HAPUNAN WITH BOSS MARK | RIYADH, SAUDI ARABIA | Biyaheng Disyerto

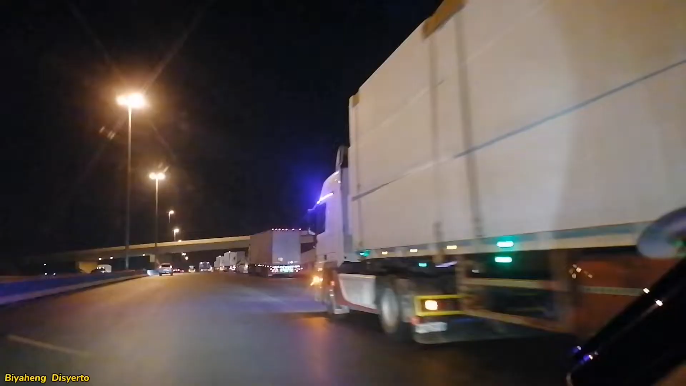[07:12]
Bila bukuan kayo dyan. Bukas na pala ang truck ban ano? Kaya ako lang sabay-sabay pumasok.
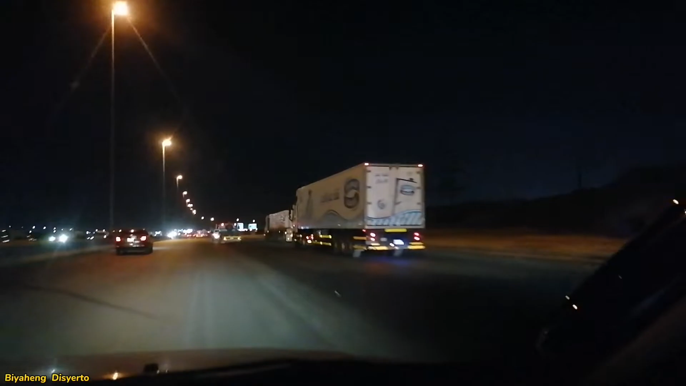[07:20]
Magapang yung sinusundan nila eh. Bila pala overtake. Kasabay-sabay na sila pumasok mga trailer. Eh bukas yung ano, bukas yung truck van. When a man loves a woman, no.